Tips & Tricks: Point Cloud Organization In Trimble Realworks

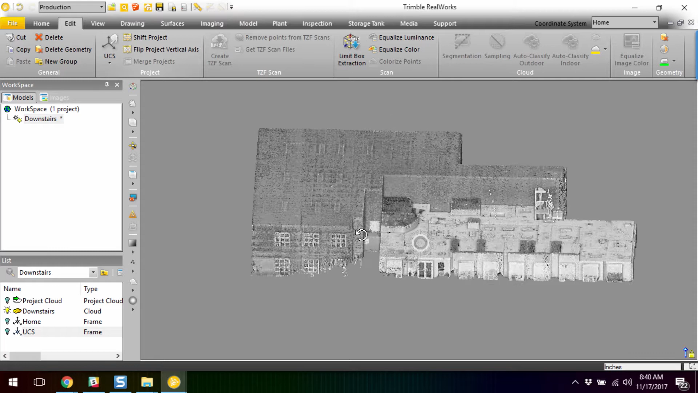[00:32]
Now for something this small you're probably fine with just keeping everything organized in just one large cloud. But as you move across deliverables and you might need to push this out into other software formats such as ReCap or maybe even E57, it starts to behoove you to organize per area per se, even per floor, per department, however you want to go about it. But it really helps with opening and closing things up, file size transfers, so on and so forth.
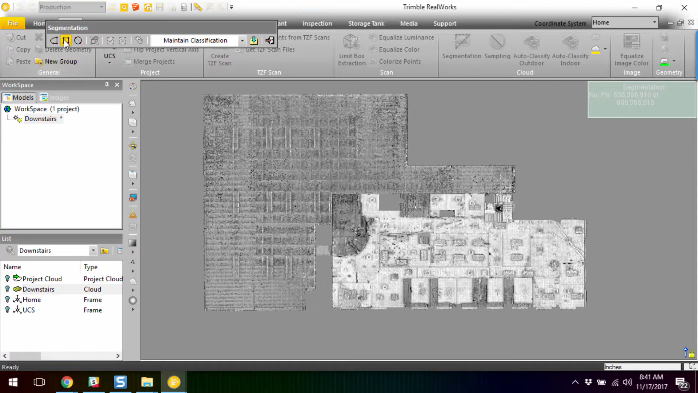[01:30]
We've got different types of geometries we can use to segment since we got a well we got pretty much a rectangular shape so we're just going to go ahead and use the rectangular rectangle tool.
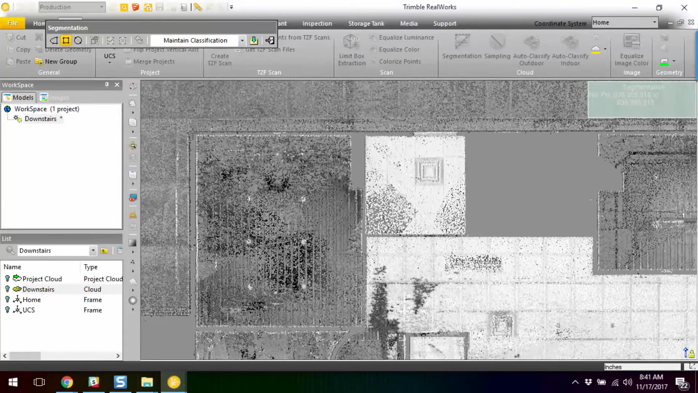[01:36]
I'm going to come up here, click once, zoom out, click outside the main office area and type I or I could hit the check box up here. I'm going to go ahead and check the check box.
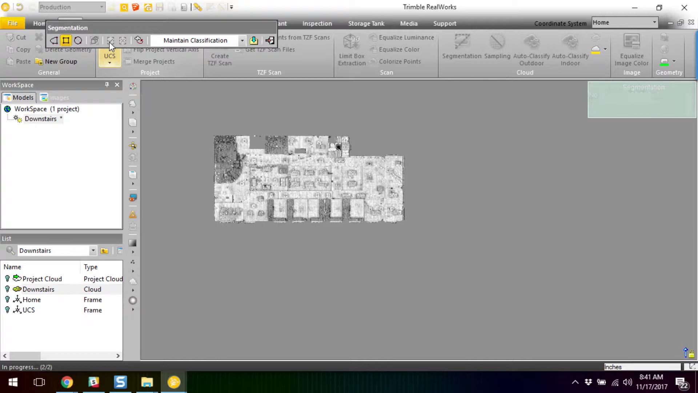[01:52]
That means I'm going to keep that cloud in this current segmentation that I'm generating.
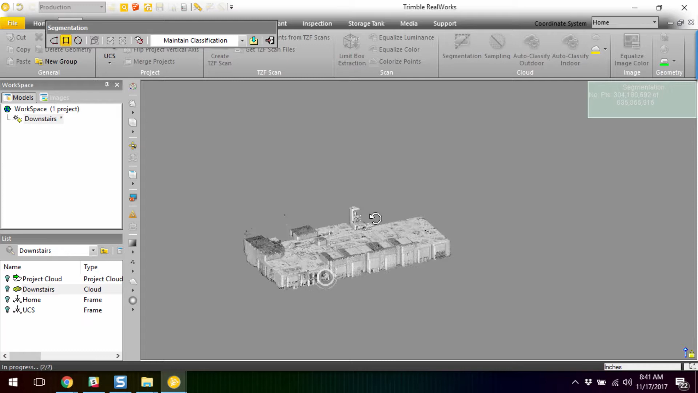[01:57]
So simply by drawing a box in plan view we've segmented out our office portion from the entire cloud.
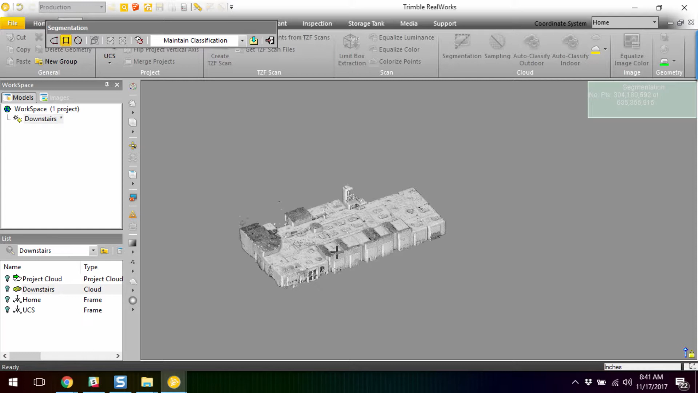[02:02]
I'll hit the create button which will then create a new cloud component down here and then now I also have my warehouse sitting by itself after it's segmented the office portion. So I can click create on that as well.
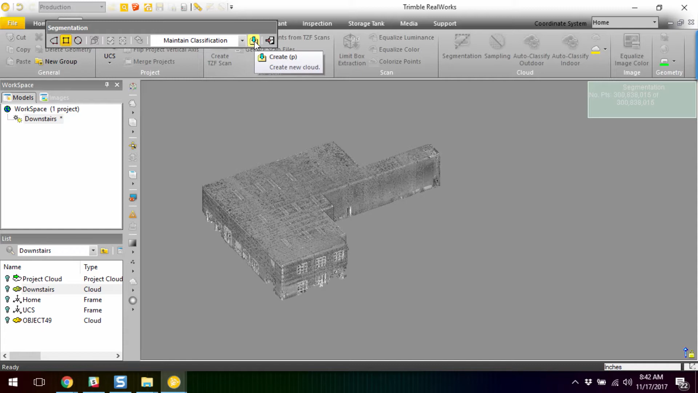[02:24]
So now I have new object 49 and object 50.
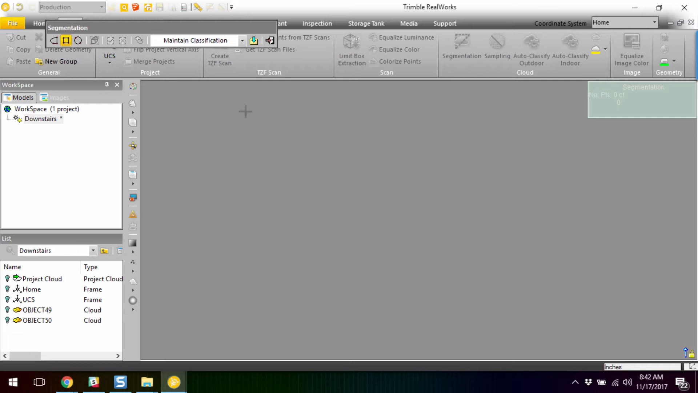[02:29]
I can go ahead and close out of my segmentation tool. Come down and rename these for sake of organization.
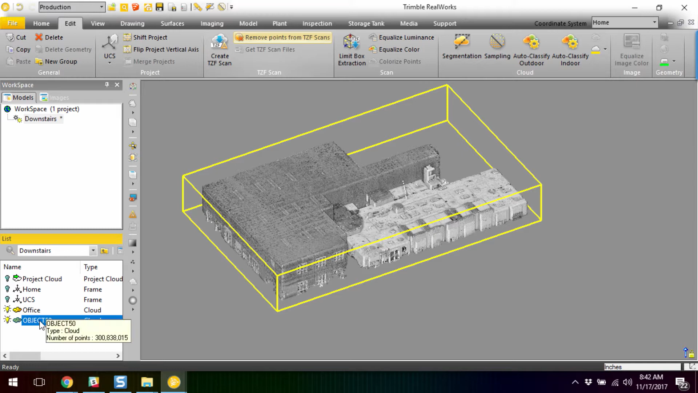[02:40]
And just like that I now have full control over what's being displayed between my warehouse and my office. Now as simple as that is inside of real works the true power starts coming
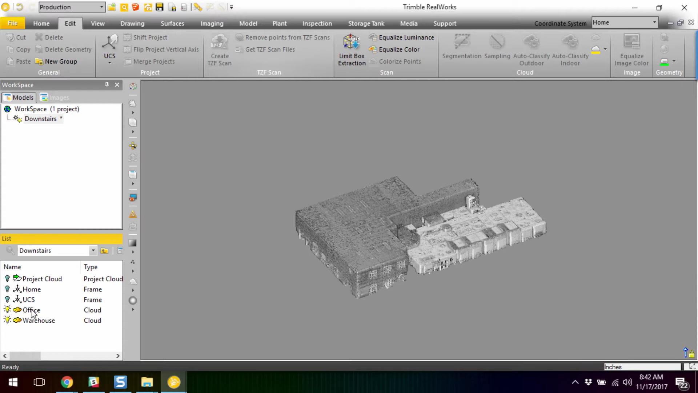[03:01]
when we want to export this out and so I can either just sync you know select one of these and come up to home export export selection and then whether I'm going to spit
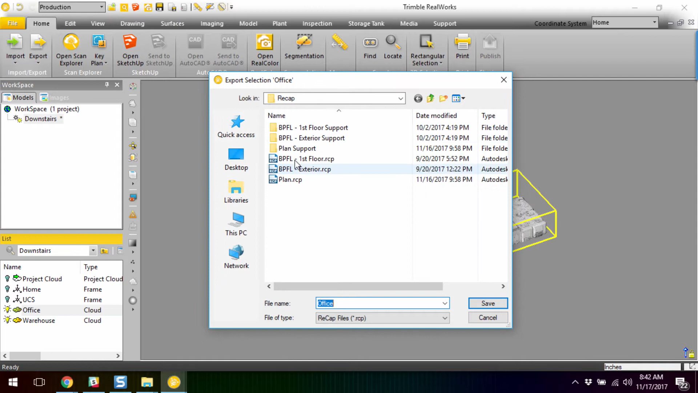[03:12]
this out to recap if you have recap pro or I can spit this out to e57 or any other you know slew of formats.
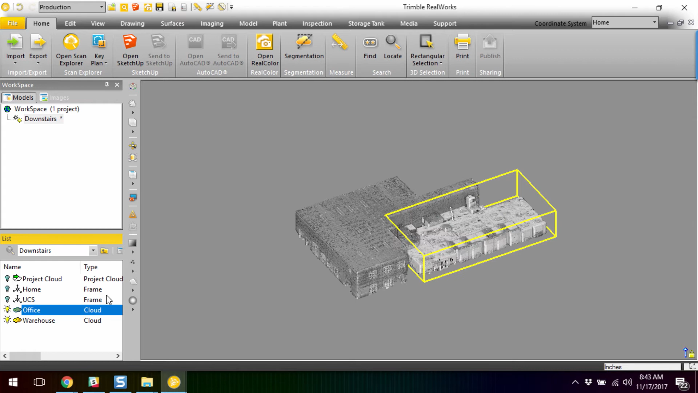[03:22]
File size is always of the essence and you really need to pay attention to that or you could have a really long day transferring 50 gigabytes of one big cloud.